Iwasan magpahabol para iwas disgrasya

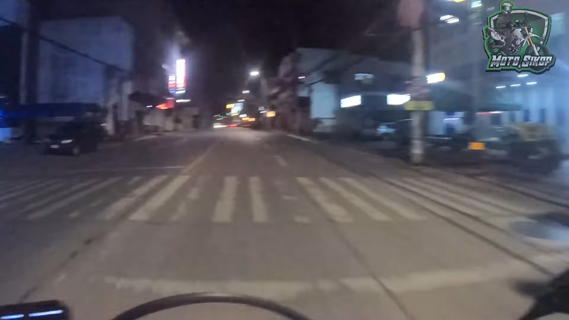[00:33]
So ayan, check natin kung naka-on yung camera.
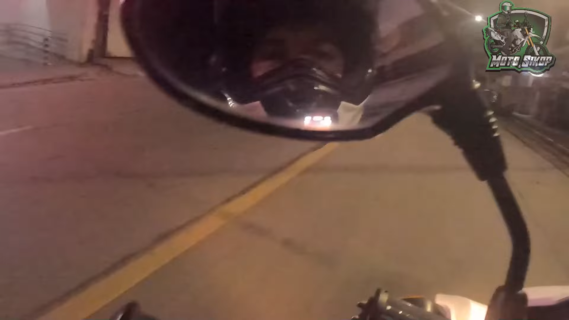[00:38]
Ayan, hello mga sikop, magandang gabi.
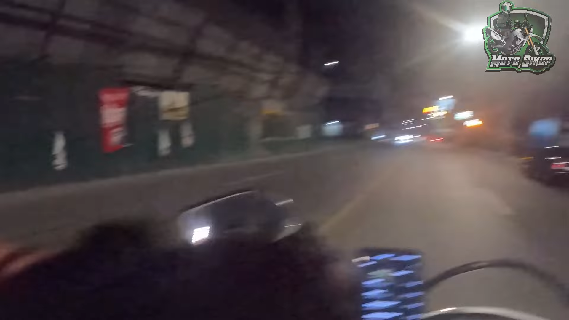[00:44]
Ayan, medyo kung mapapansin nyo, wala na medyong tao kasi nga past 10 na, 40 na sa mga minor de edad, mga kasikop, no?
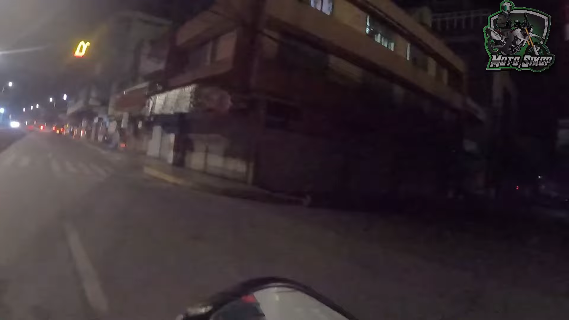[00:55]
O ayan, mag-isa-isa tayo. Ang mahirap lang kasi ito sa gabi pag hindi huminto yung ano,
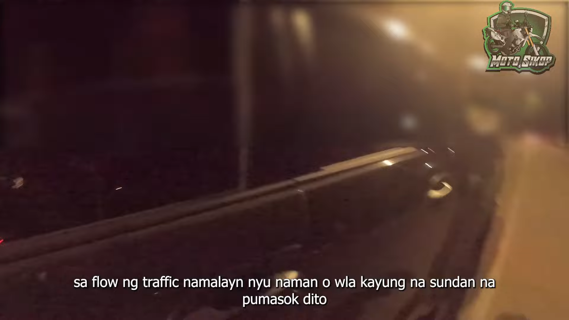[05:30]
Sa flow sa traffic, nakabantay man siguro mo, katagbo mo, wala mo igisundan nga padung dire. Tanan ana dito, one way ra man na siya, sir.
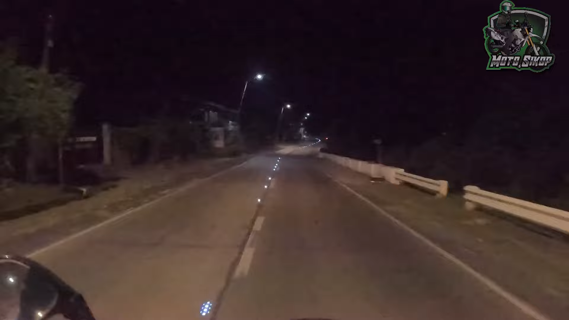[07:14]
So, ayun mga kasikop. Isa to sa mga area na pinupuntahan natin.
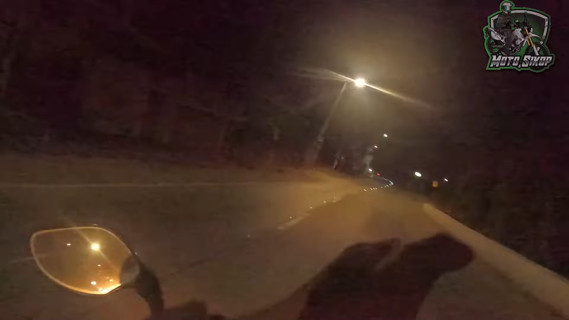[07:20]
Kung makapansin ka dito yung National Highway na to siya, papuntang junction yung pakanan, tapos pabaklay yun yung street dito, yun, makikita nyo naman,
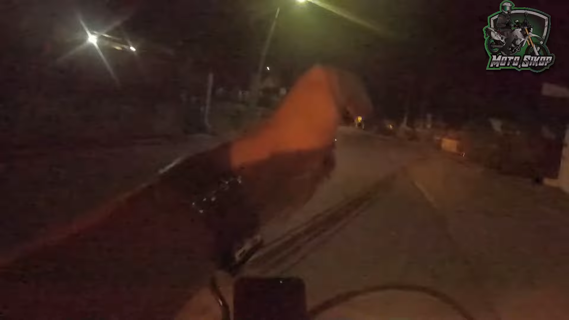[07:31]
napaka open ng daan dito. Ito yung madalas na nilalaro ng mga drug race daw dito, yung mga alleged na mga drug race dito daw ginagawa na mga ganitong oras o mga madaling araw, kaya ito yung isa sa mga area na iikot-ikutan natin. So sana nga walang mapasaway na mahuli natin, kasi mahirap na kung makipaghabulan pa, baka mag-cross pa ng mga isgasya.
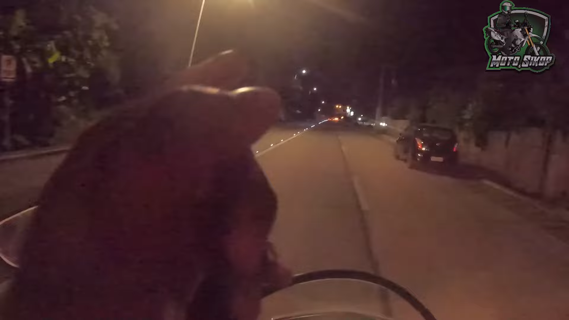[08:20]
Pangalawa is, baka mag-cause pa kayo ng trahedya dito, kasi nga maraming dumadaan dito ng mga, ayun, mga sasakyan, kahit mga motor, yung galing ng mga trabaho. So, iwasan natin yung mga ganito mga kasikop, yung pag-radius. So, pupuntahan natin yung may bridge dito, yung boundary ng Dawis mga kasikop, at siyempre ng Tagbilaran.